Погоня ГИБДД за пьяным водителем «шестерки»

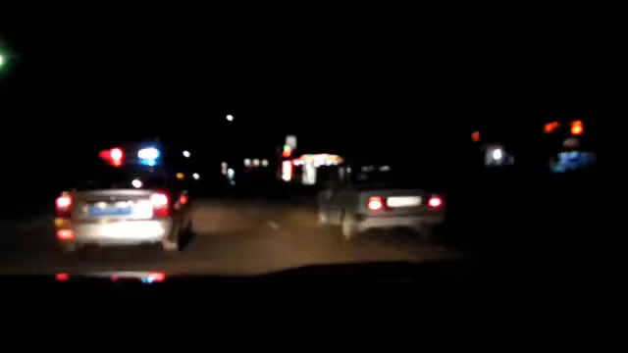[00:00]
Сзади, сзади, сзади. Слепи его фарами, слепи. Слепи. Заблокируйте его. Да я могу заблокировать сам. Давай. Давай, давай, давай, давай, за ним.